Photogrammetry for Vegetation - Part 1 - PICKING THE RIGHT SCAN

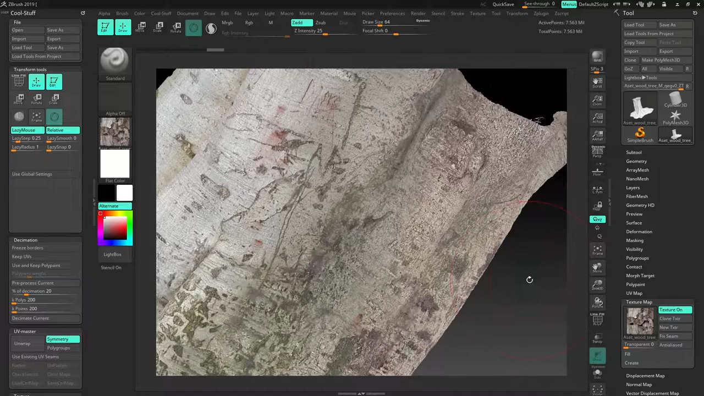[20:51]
So they have written like some cap or some car or something I don't know I don't know what that is I mean it's kind of graffiti like writing uh but it is very easy to remove. Also there is something here someone got their uh initials like SKS or something.